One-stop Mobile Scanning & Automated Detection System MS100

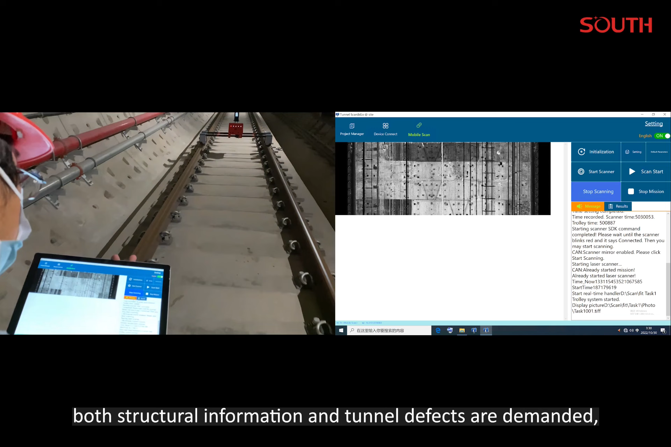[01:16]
So 2.5 mm resolution was set to conduct slower scans with smaller line spacing.
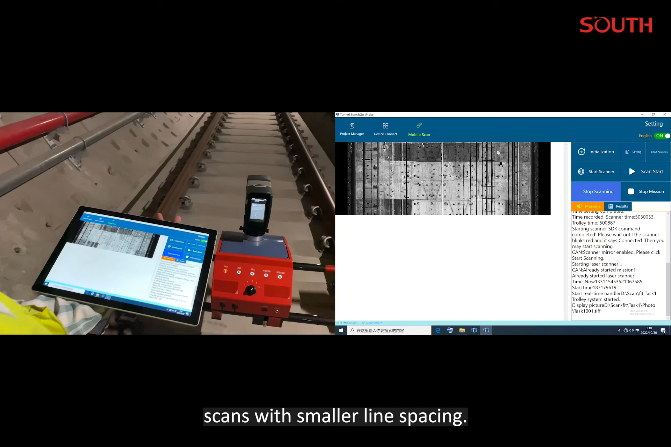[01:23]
It is estimated to accomplish around 1 km within 1 hour.
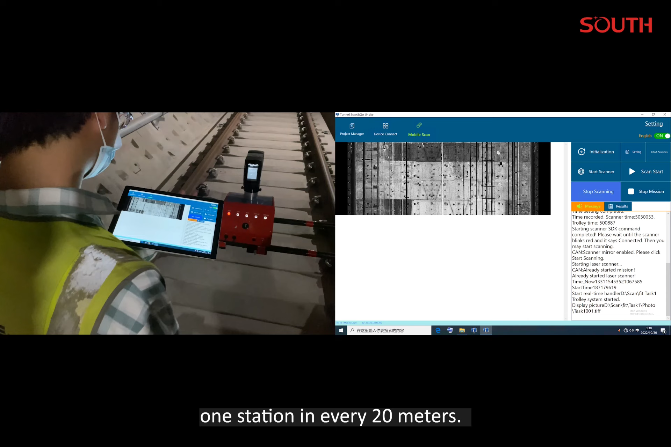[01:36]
In case that structural data is needed only,
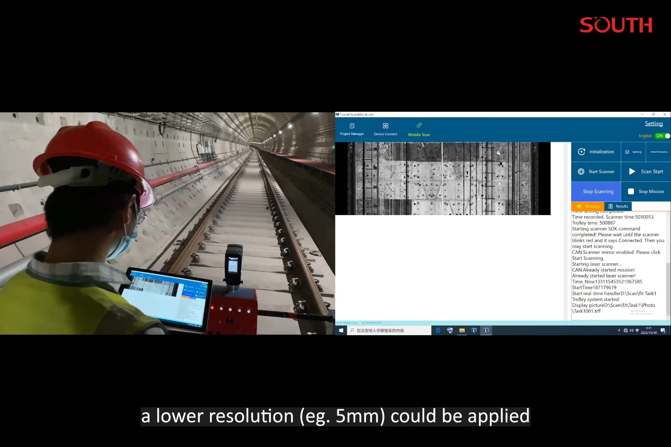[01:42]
a lower resolution could be applied and 3-4 km is expected to finish in 2 hours. Just imagine how many stations you have to set up.